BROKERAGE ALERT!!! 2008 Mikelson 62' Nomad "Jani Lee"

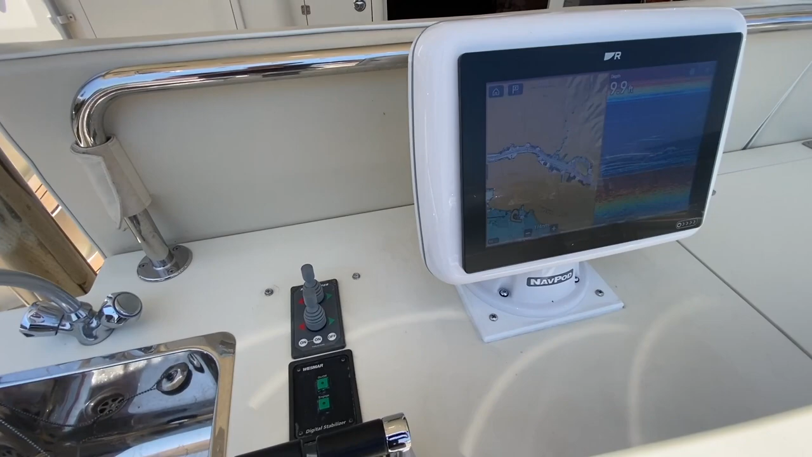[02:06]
And here's our first repeater for the the brand new Raymarine electronics that are on this boat I've been playing with stuff for the first time today.
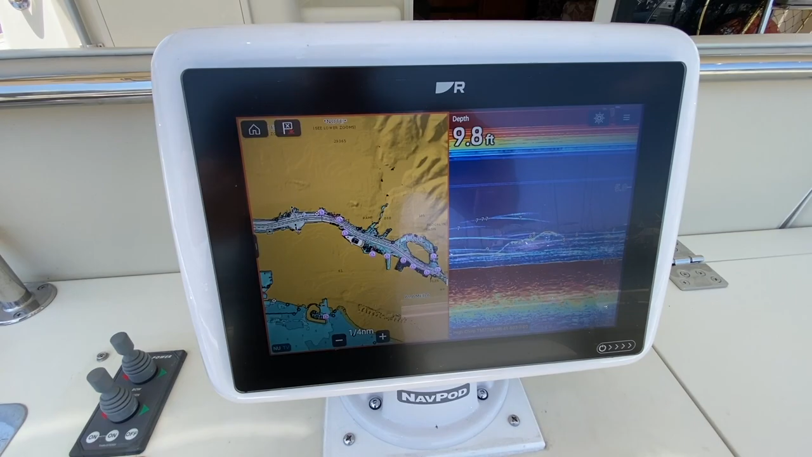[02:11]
On screen: depth 9.8 ft
I'm real impressed with it. It's really user-friendly
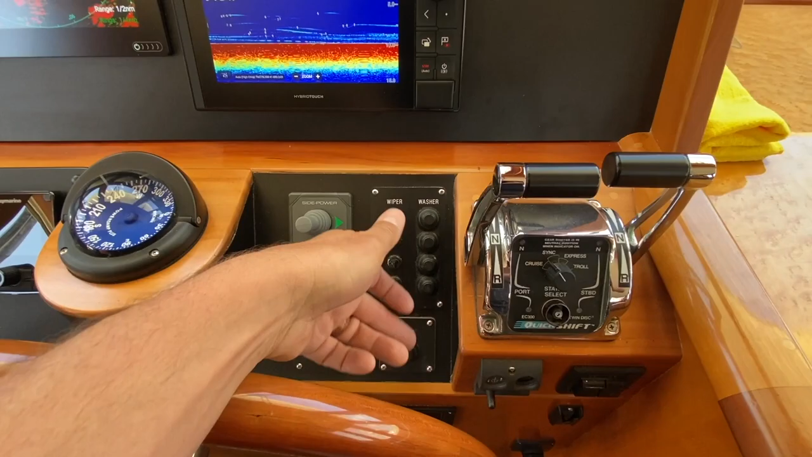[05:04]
trim tabs anchor There's port and starboard motors
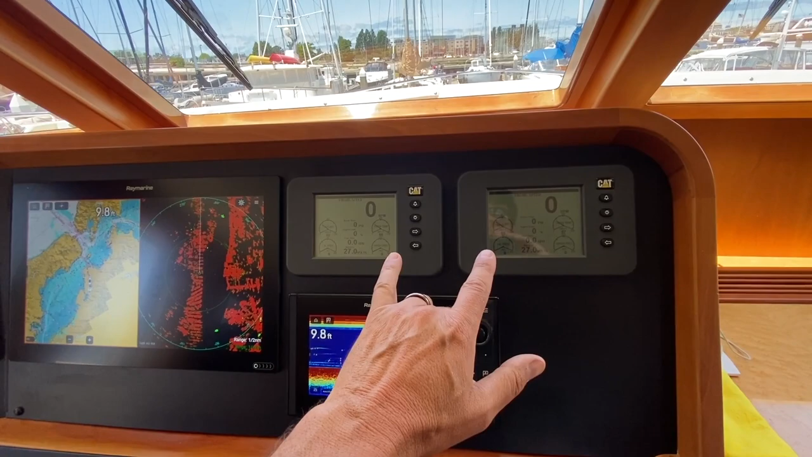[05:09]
Here's my first multi repeater display repeater
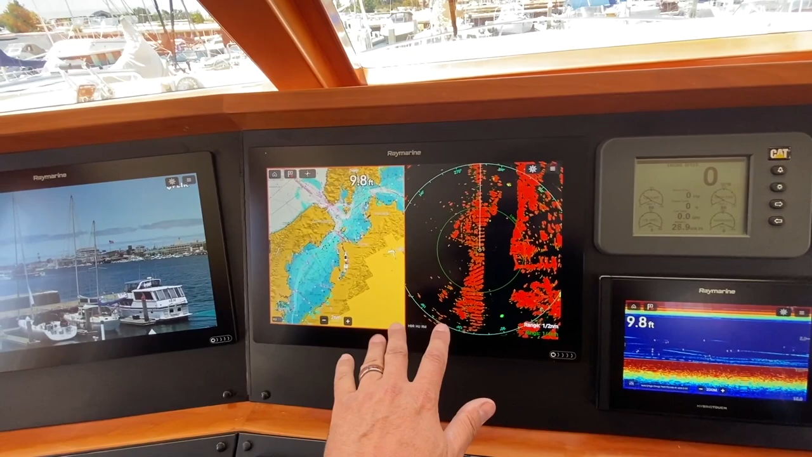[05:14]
And now I've got the radar and the plotter brought up on this big screen I got the flare camera brought up on this big screen
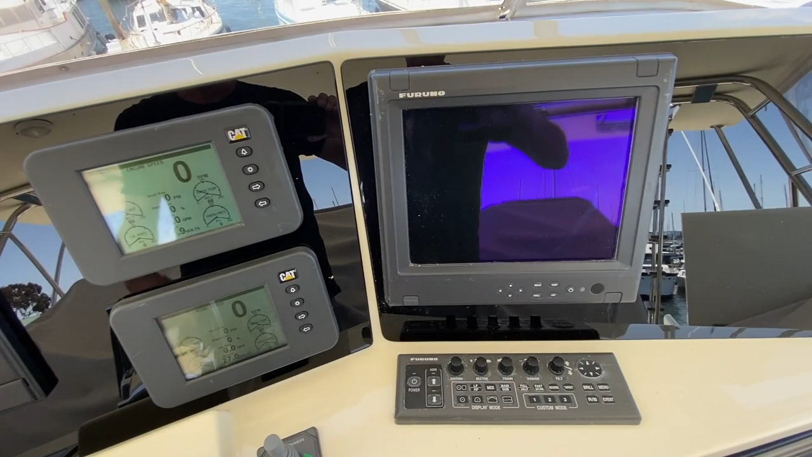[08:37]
That wasn't That's that's not brand new But it's got that nice feature So it drops down And you can find fish
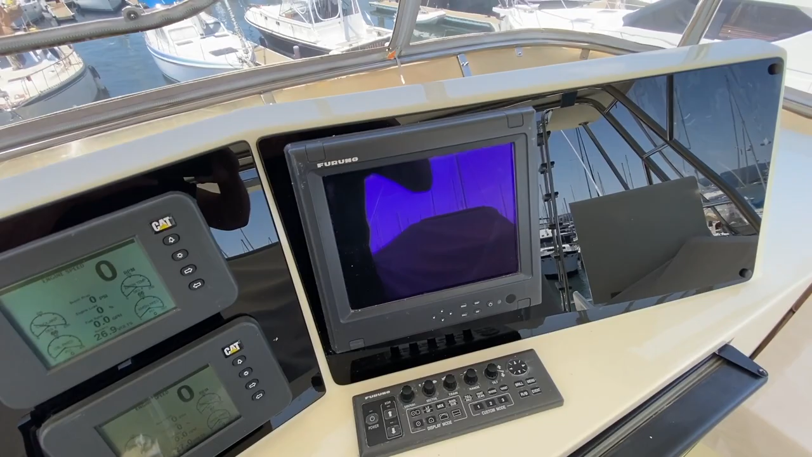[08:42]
Enclosures in great shape It's a three-quarter enclosure So the back is open